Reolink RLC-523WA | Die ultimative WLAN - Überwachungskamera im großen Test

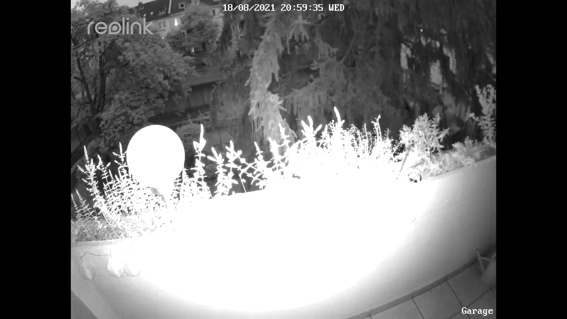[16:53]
Okay, jetzt geht der AI-Blaster an. Okay, es war also offensichtlich doch schon dunkel genug. Jetzt seht ihr hier nochmal, wie das Ganze dann ohne Taglicht aussieht. Ich zeige euch das Ganze aber gleich auch nochmal mittaglich, damit ihr auch nochmal da ein Gefühl kriegt, wie sieht denn die entsprechende Auflösung oder das Bild dann auch aus. Ich zeige euch jetzt mal kein Tageslichtbild, weil ich glaube, das ist eh über jeden Zweifel erhaben. Aber das Spannende ist ja, wie sieht das Ganze nachher aus, wenn wir es hier bei Nacht anhaben. Und hier seht ihr es dann, wie gesagt, nochmal einmal mit den AI-Blastern an.